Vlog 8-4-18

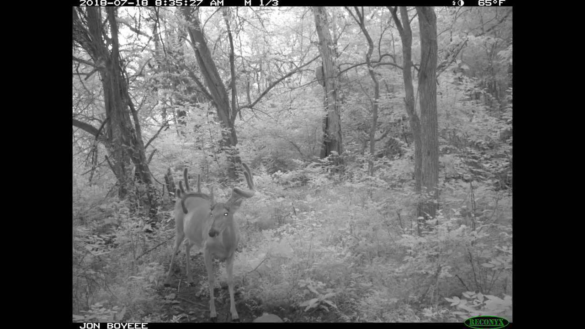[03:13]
literally about 80 yards from where he was um on this big time block last year so hopefully he's a homebody but he really blew up and he has a drop time which is really cool because i don't i don't get that many drop times around me and also that buck